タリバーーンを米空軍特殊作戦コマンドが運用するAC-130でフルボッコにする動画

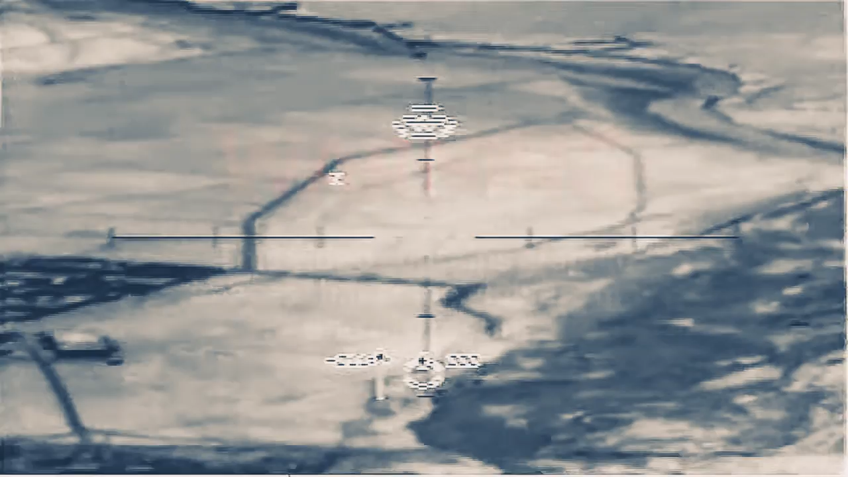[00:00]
Speed up the timeline if we can. We're going as fast as we can, crew. Roger that, we're going as fast as we can. Insert your copies.
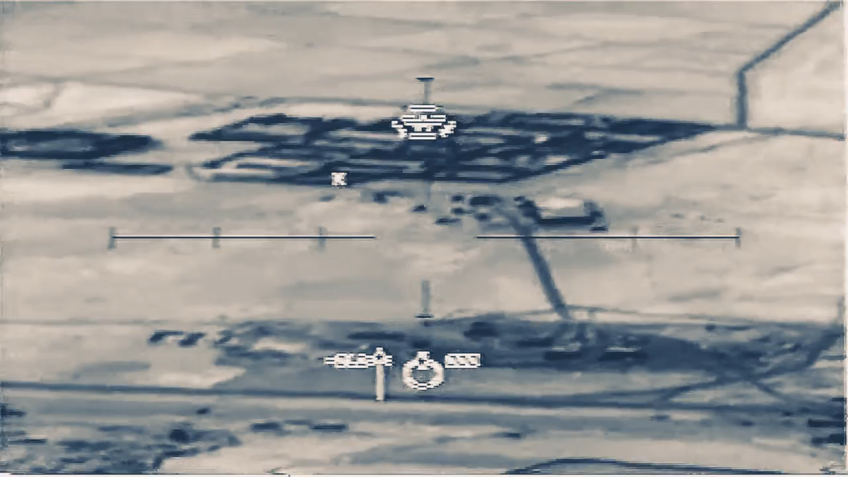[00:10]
I think that might be the rectangle building.
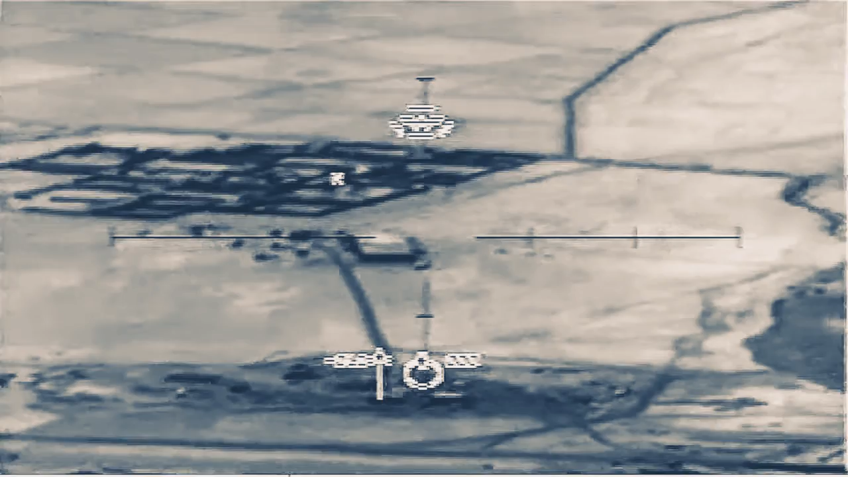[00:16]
Country 1, wildfire, just to confirm you're not clear the fire until I talk your eyes onto that rectangular shaped building.
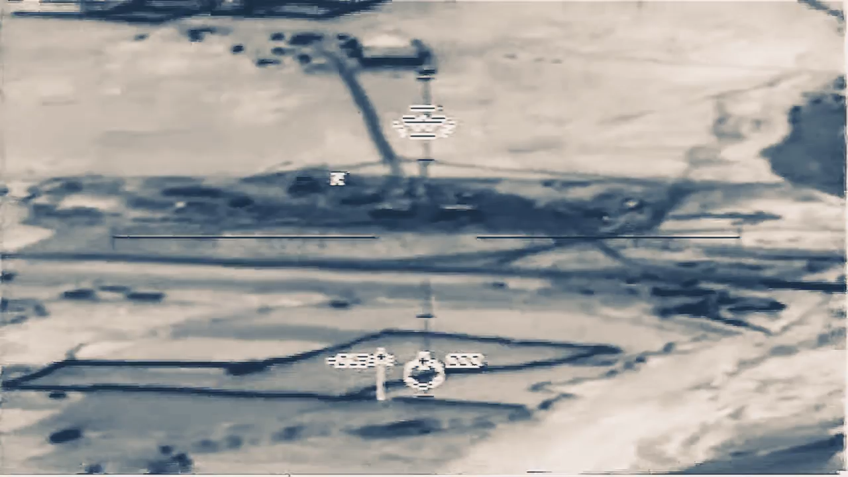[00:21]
Just to let you know, we suspect it is a mosque at this point. Copy.
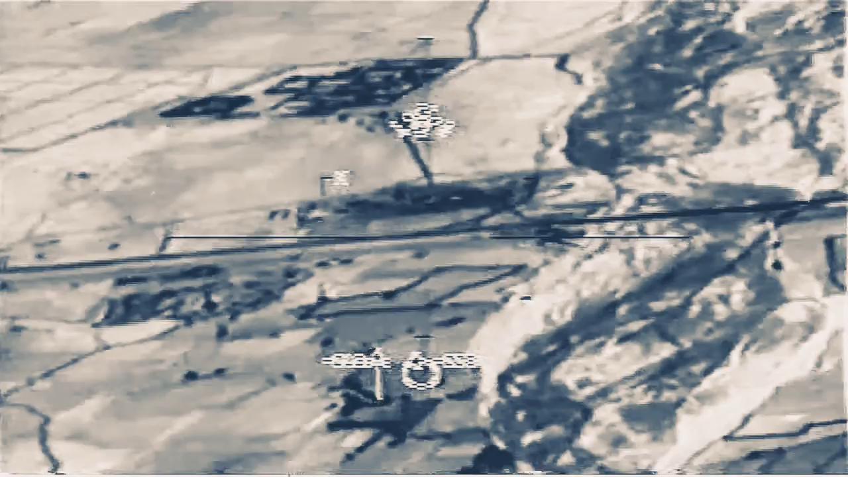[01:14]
Not standing by the sleeve, do you? Do you have your HR?
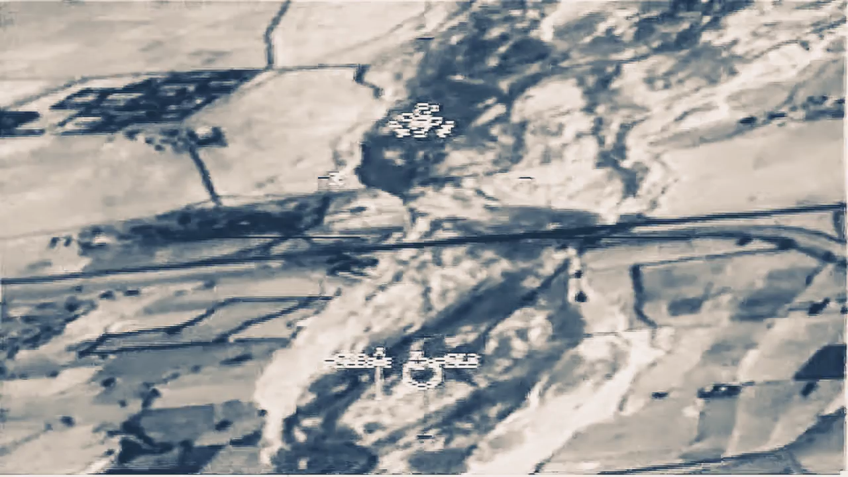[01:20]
Just on the east side of the road. I did on the west side of the road.
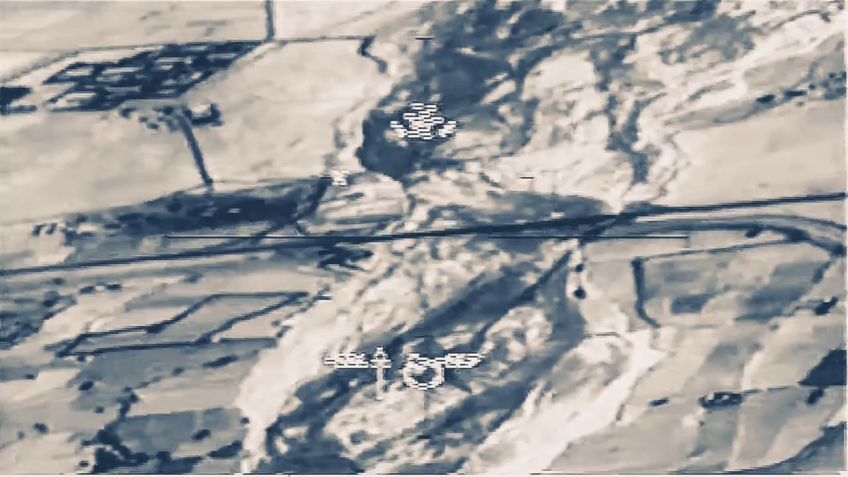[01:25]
Okay, TV's got a couple lights popped on and off.
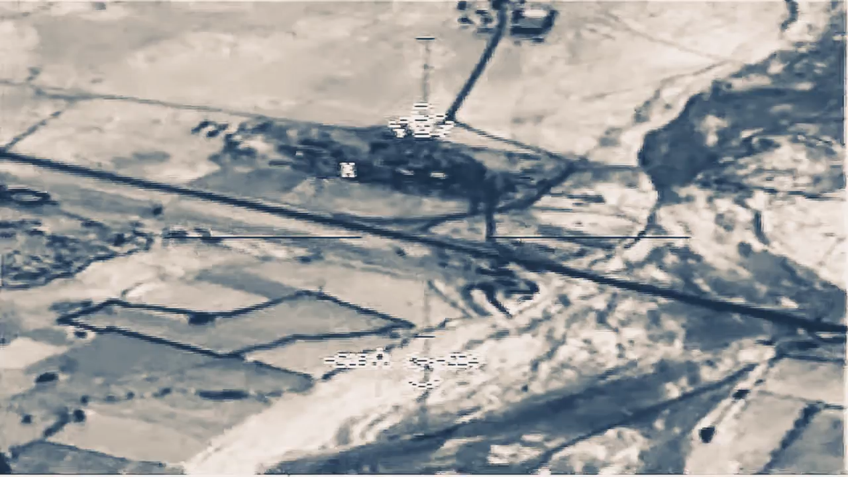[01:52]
Okay, TV's got a couple lights popped on and off. I'm talking. He's got a vehicle light. We have the two buildings inside. There seems to be a construction yard of a lot of vehicles running.
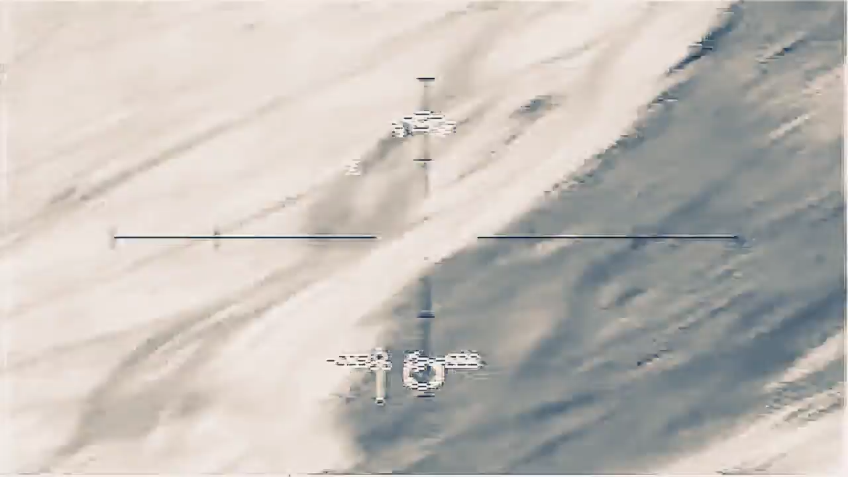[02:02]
Those are the only two buildings in the area. Do you see those? Roger that. Is it on the east side or the west side of Highway 4? Roger that. Is it on the east side or the west side of Highway 4?
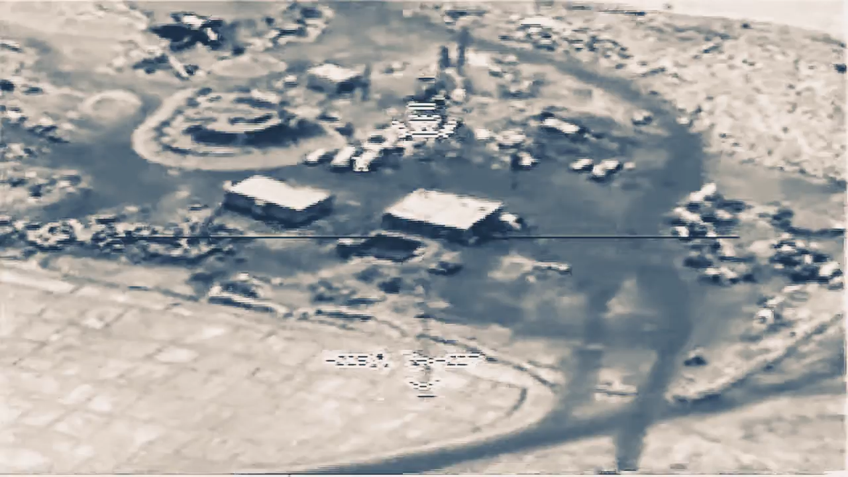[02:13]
On the southeast side of Highway 4. Tracking. I've got the square building and the rectangle building to the northwest.
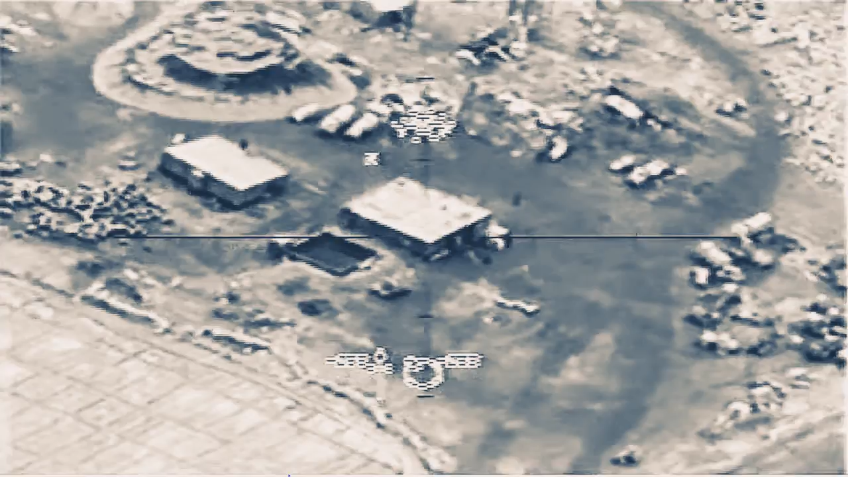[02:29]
And on the big square building, there's a square rectangular like holding pot next to it. Do you see that? Yes, just west of it.
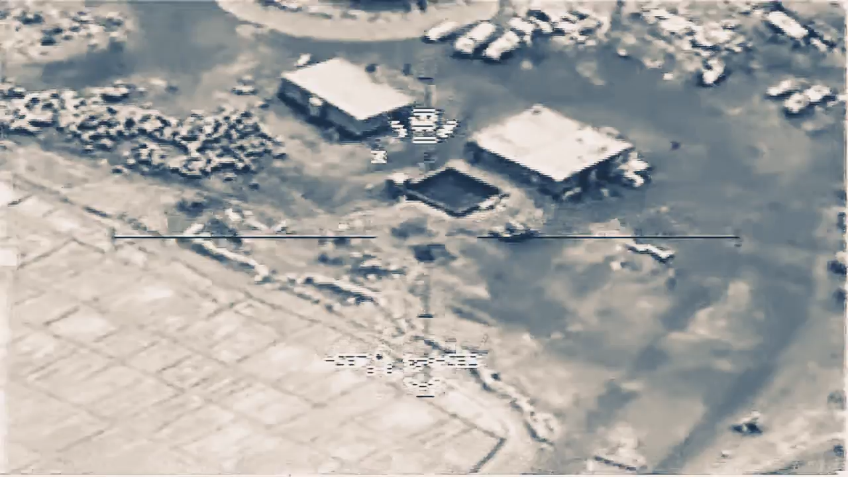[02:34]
It's on the west side. I have primary air guidance. Permanent.
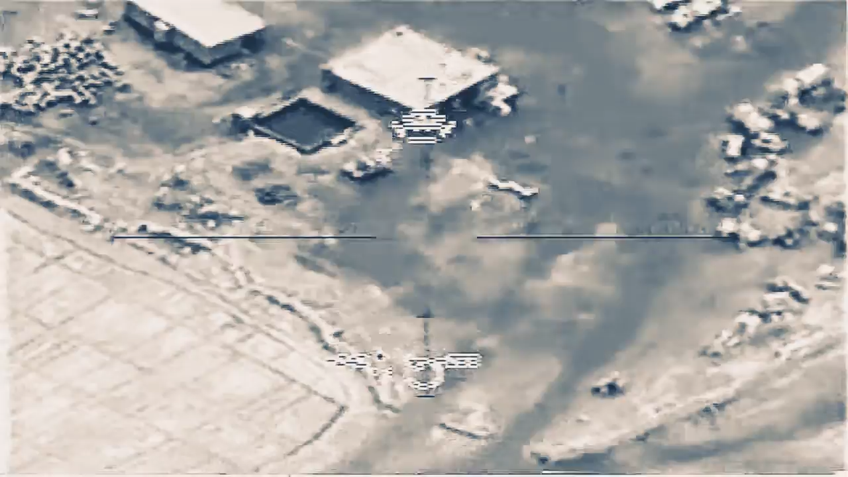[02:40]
Okay, give me an AGR.
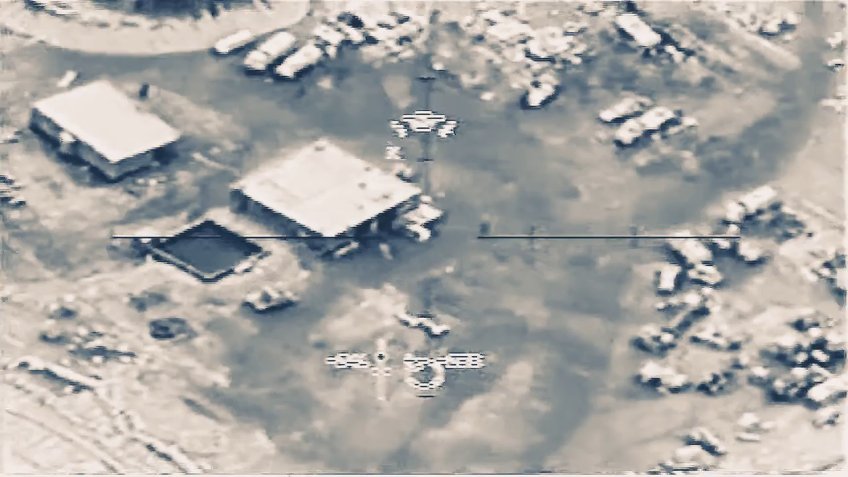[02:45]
Descenting crew. ATV had a light flash across the west side. Okay, and you do see the rectangular shape building next to it, correct? Yes, yes, sir. That's affirmative.
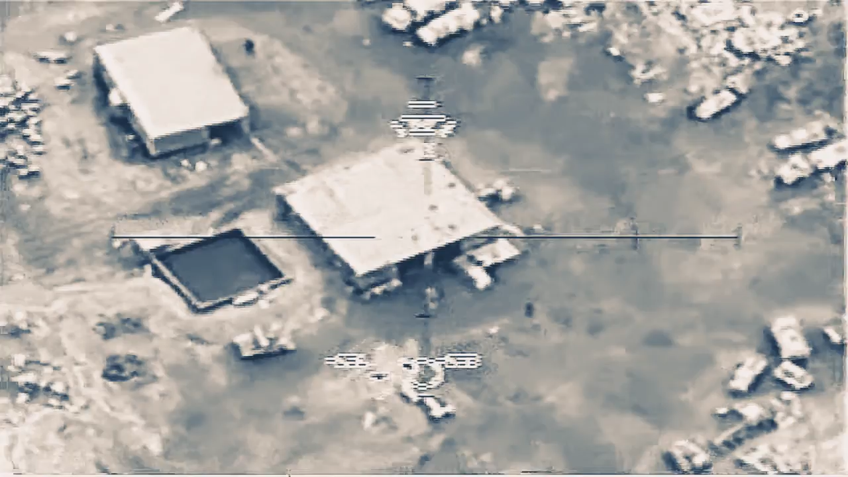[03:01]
This is the mosque. Do not engage the mosque. Roger. The square building is the mosque or is it the rear end? The rectangle. The rectangle. The building is the mosque. Roger that.
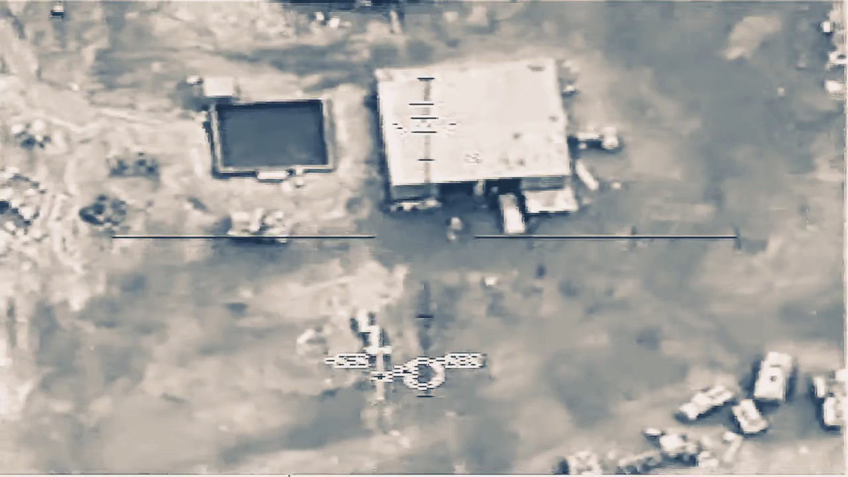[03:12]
Let's go. Roll it in. Okay, in front of the mosque, there's three vehicles oriented east-west. Do you see those? Yes. We do. Got a vehicle moving out.
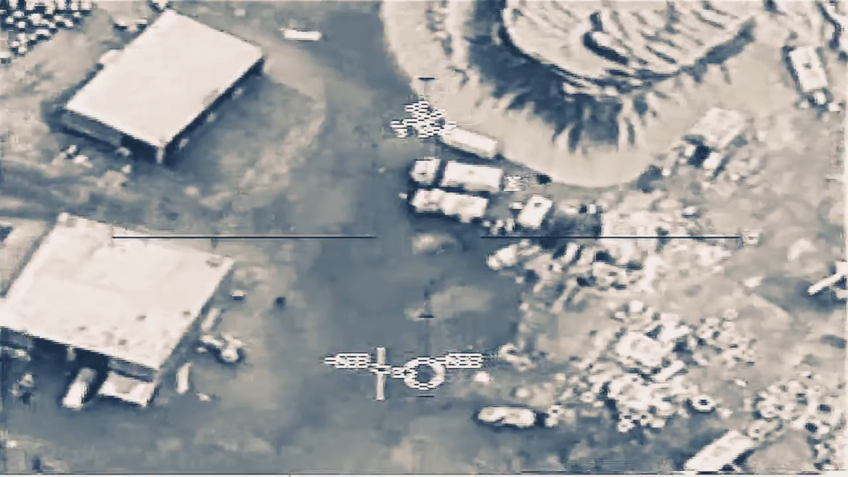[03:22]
One of the vehicles is moving right now. You are clear to engage it. Roger. We're good. We're good. Standby. Do not engage. Do not engage. Just monitor. Roger.
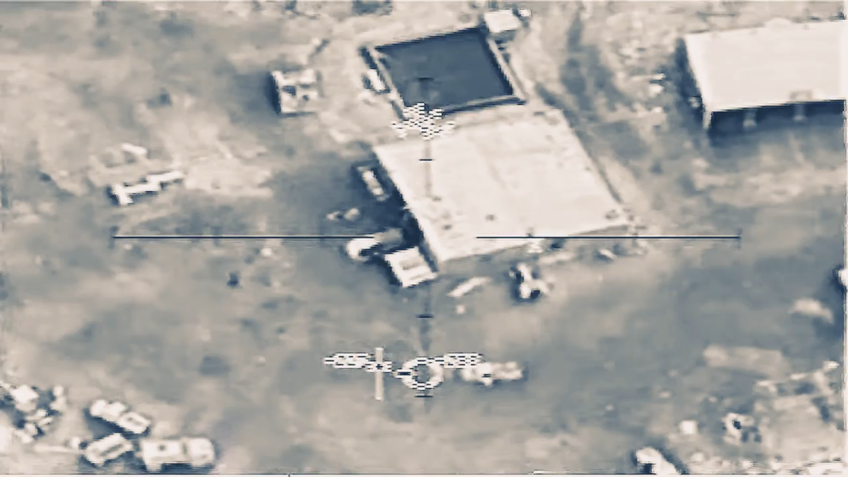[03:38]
Channel A is good. Bring it up. Channel B. Elevation. Ron, you are now clear to engage the moving vehicle.
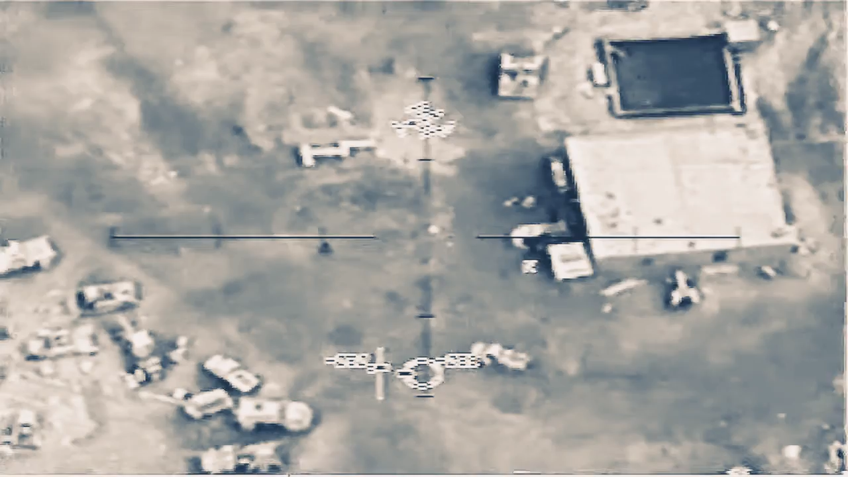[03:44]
New nominal. Clear to. Clear to. Any personnel around, do you see? Standby. Yes, sir. Personnel. Clear to engage those also.
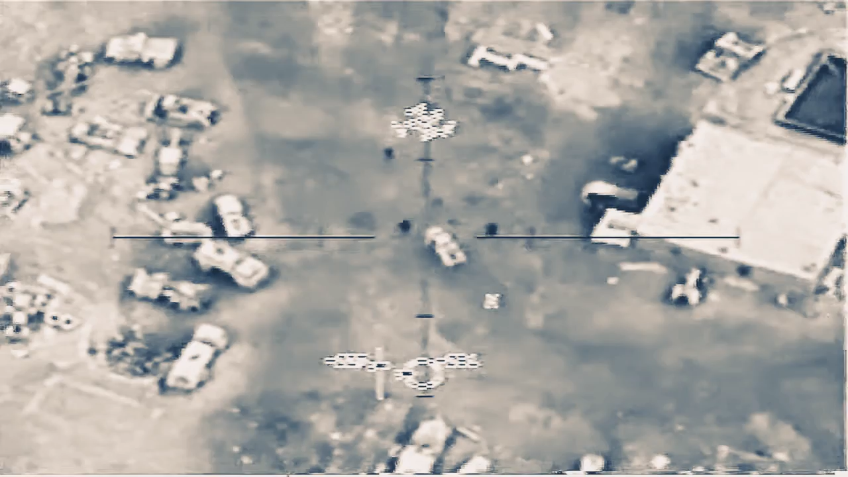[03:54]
Affirmative. Let's go. That first target we can fire.
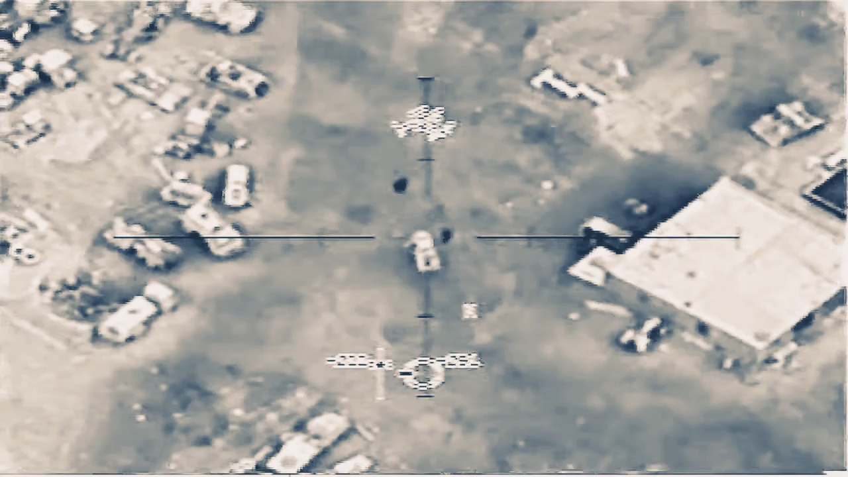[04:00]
Five, sir. Two and three arms. One and three arms.